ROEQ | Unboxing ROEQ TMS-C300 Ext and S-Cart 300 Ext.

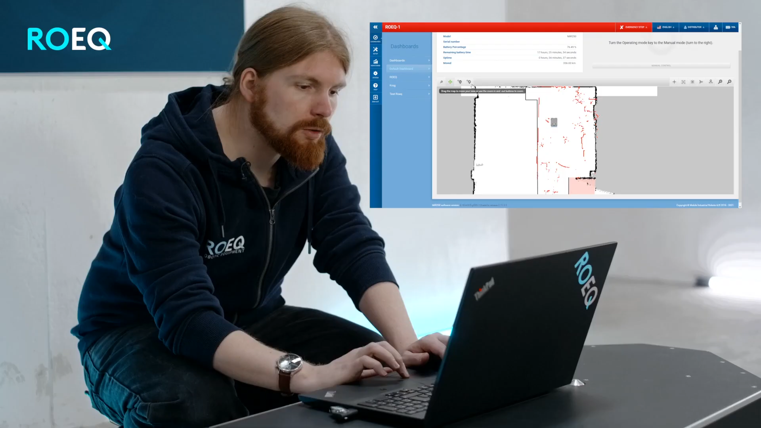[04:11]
First I will add the position marker telling where the card is placed. Give it the right direction.
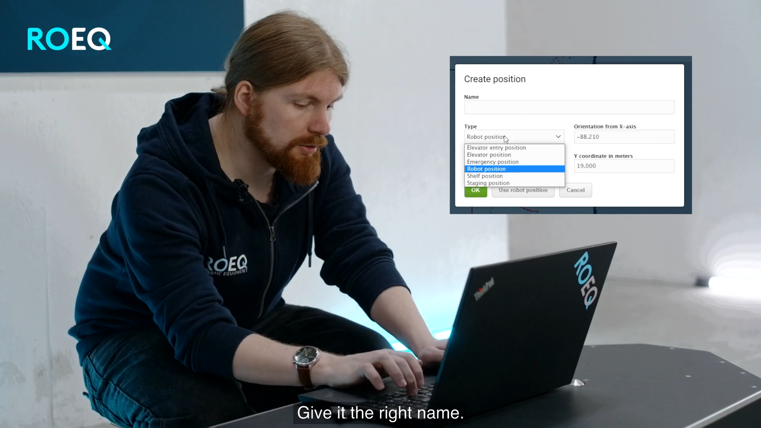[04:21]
Give it the right name.
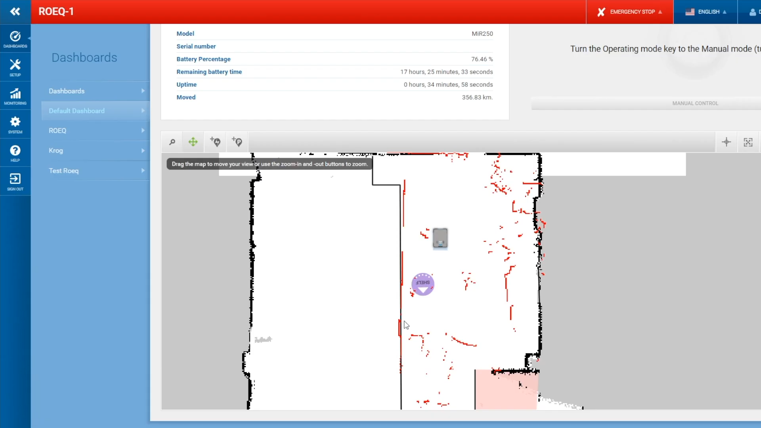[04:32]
Then I open the heroic software assist.
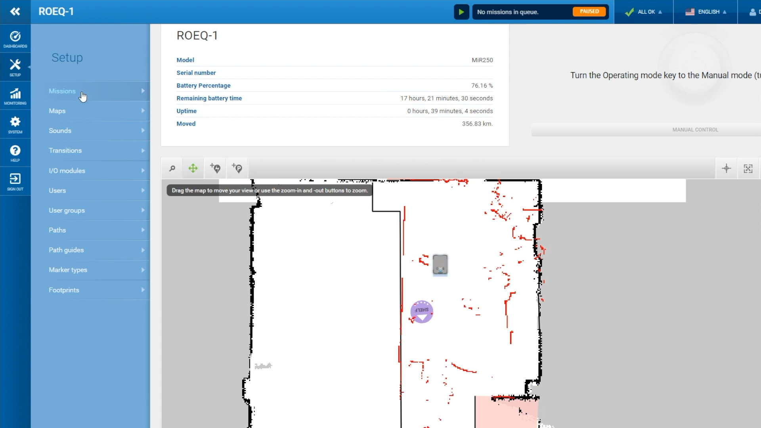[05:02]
Go in and tell it that it is an extended version.